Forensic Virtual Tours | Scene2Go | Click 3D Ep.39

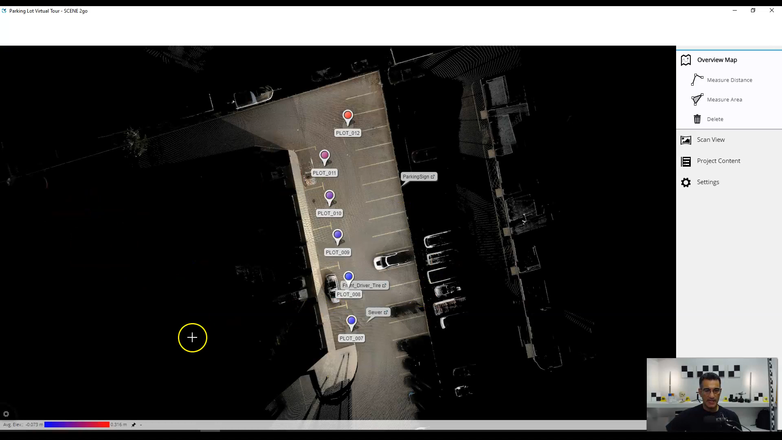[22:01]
When I set it to black, that's what's there. I have all of the scan positions here, and I also have the labels that are here.
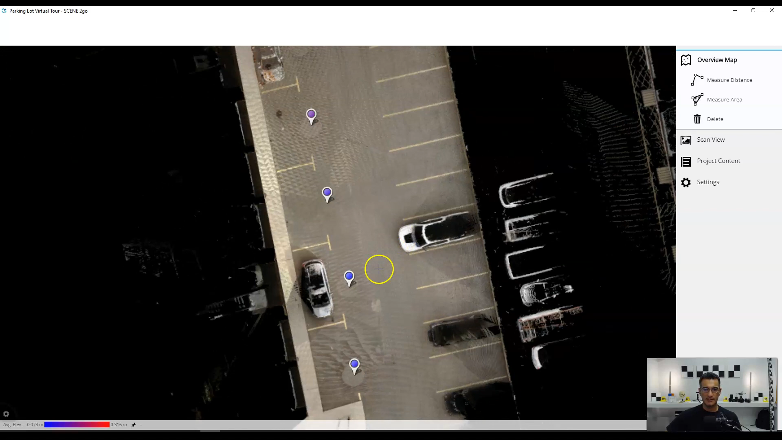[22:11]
So I've got the parking lot, I've got the driver's tire, and I've also got the sign that's over here.
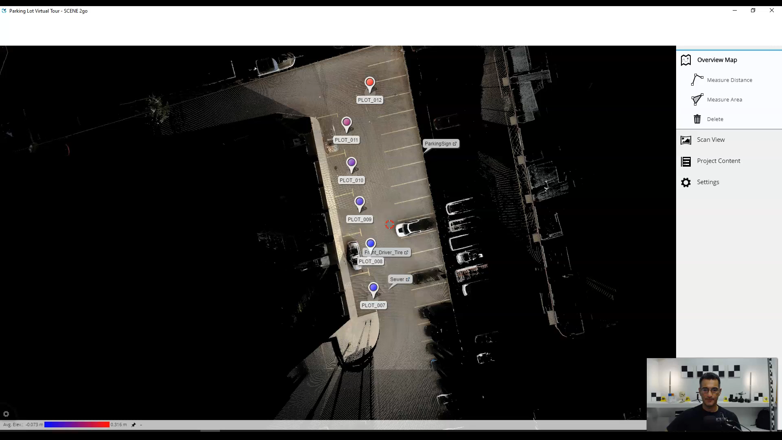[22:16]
So from here, if I want, what I can do is I can actually jump into, let's say scan number 7.
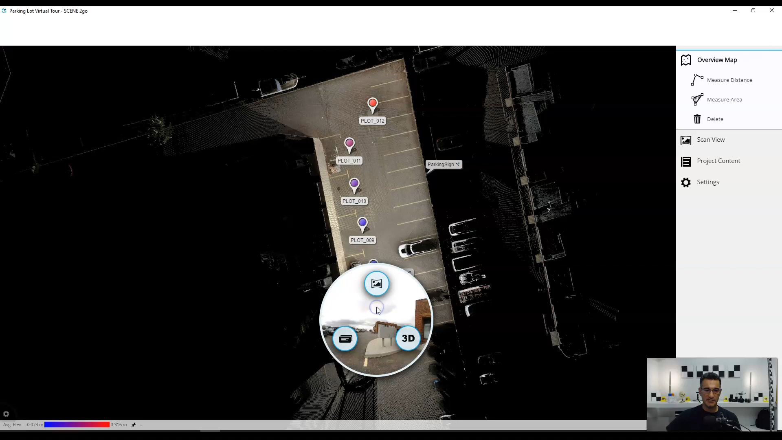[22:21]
I'm going to look at this in a panoramic view. So I'll look at it like this.